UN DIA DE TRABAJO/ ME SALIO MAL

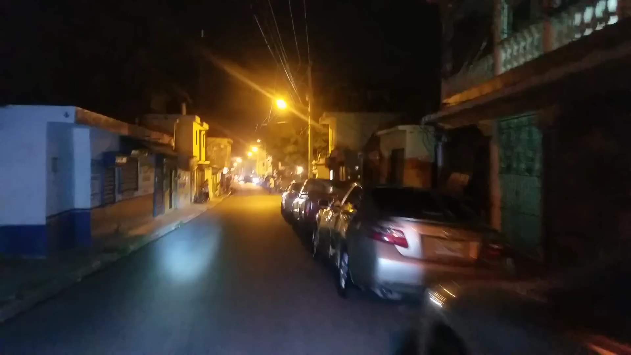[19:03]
ese es el barrio Padre Granero, y acuérdame contarle un chiste, de todo,